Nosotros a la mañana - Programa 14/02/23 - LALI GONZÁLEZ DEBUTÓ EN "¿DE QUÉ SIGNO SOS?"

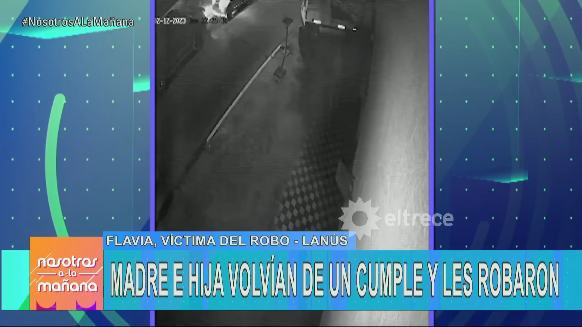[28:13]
Se nos para un coche al lado, otro atrás. Esto hace que no nos podamos correr para ningún lado. Igual, de todas formas, no íbamos a intentar nada. Bajan unos chicos con unos pañuelos blancos, golpean con sus armas las ventanillas. Y en ese momento, bueno, obviamente abrimos las puertas. Nos empiezan a apuntar, apuntaron a una nena de 7 años. Ay, Dios.